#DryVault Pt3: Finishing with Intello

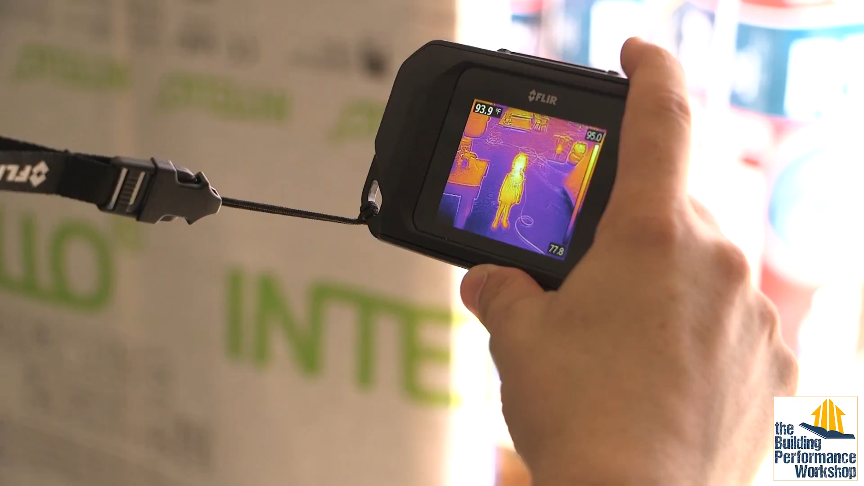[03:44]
First of all we can see my little girl who's in a special mood today she may be making noise. She's hot but the slab out there where the sun can shine on it is
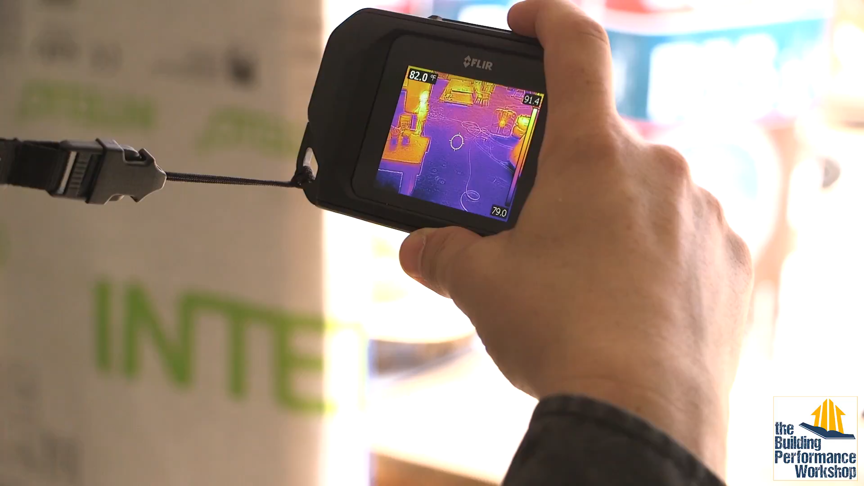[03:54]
On screen: spot 82.0°F
82 degrees and in here where it's shaded and insulated
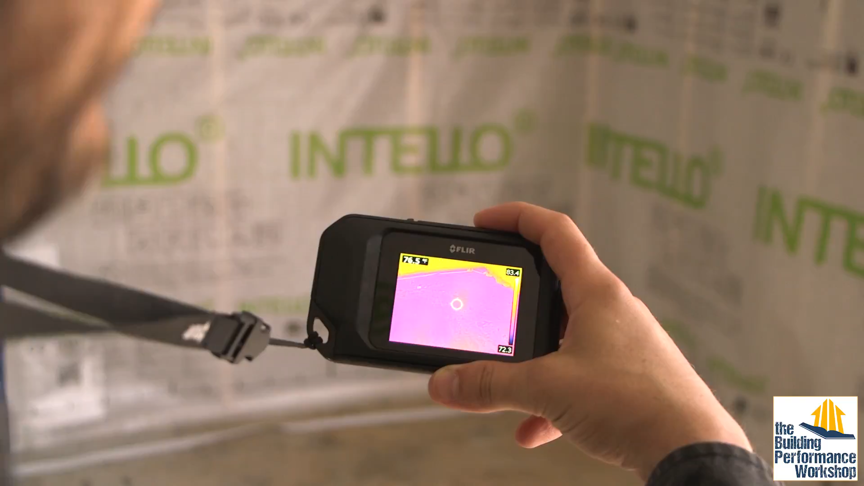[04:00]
it's 76 degrees that's a six degree difference already and we haven't even done anything besides